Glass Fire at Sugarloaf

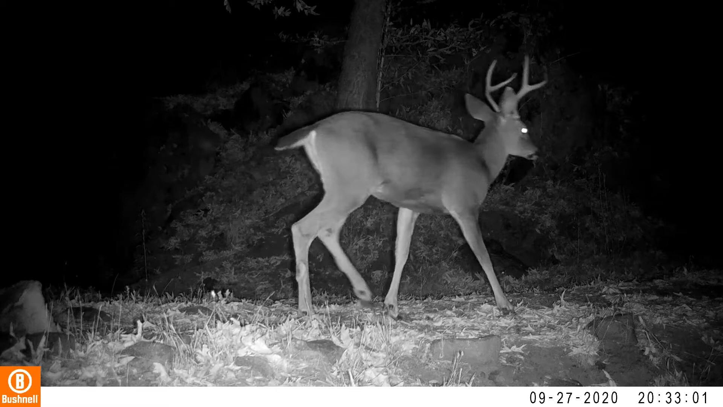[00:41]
The fire is still miles away, but already the deer seemed to sense its presence. As the fire draws closer, the deer begin to flee.
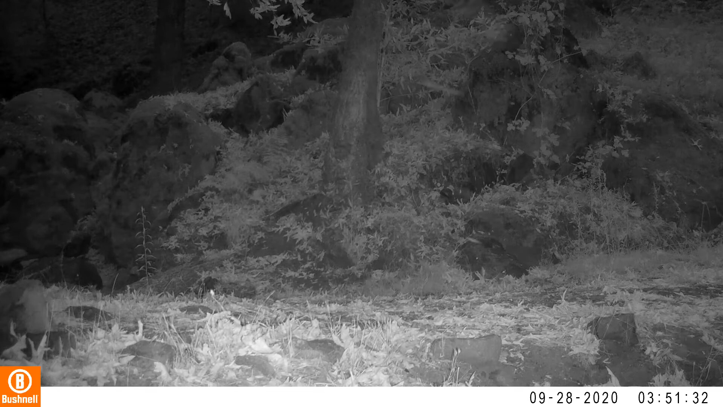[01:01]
Listen as the wind grows stronger, causing a spot fire near the camera's location.